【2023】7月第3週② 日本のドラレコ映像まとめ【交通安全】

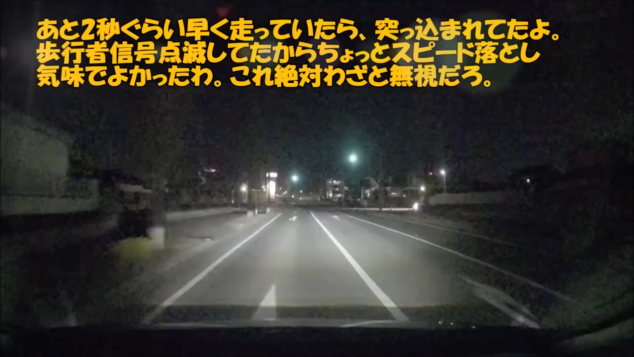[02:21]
歩行者信号点滅してたからちょっと、スピード落とし気味で良かったわ。これ絶対わざと無視だろ。
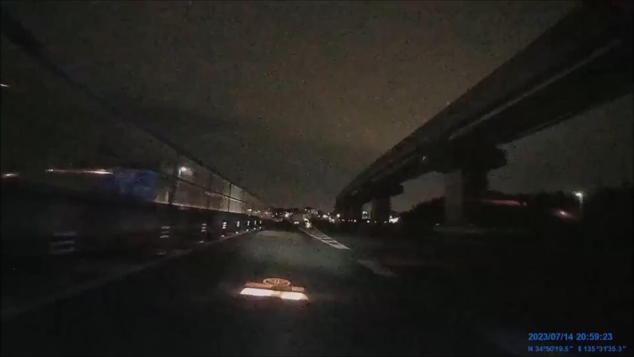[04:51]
すれ違ったのがバイクで良かったね逆走は危ないよ、軽ワゴンさん気づいて戻った模様
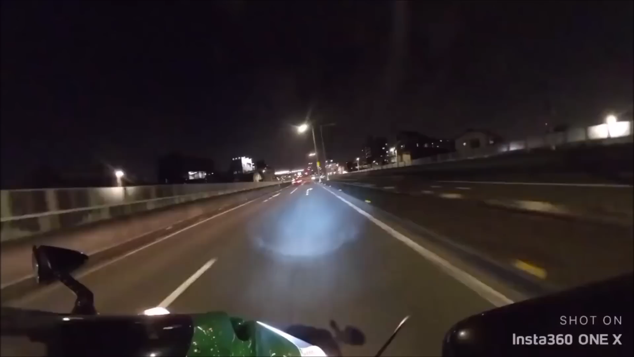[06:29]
逆走車と鉢合わせ正直、初めての経験で驚きだったそして高齢者マークがついてた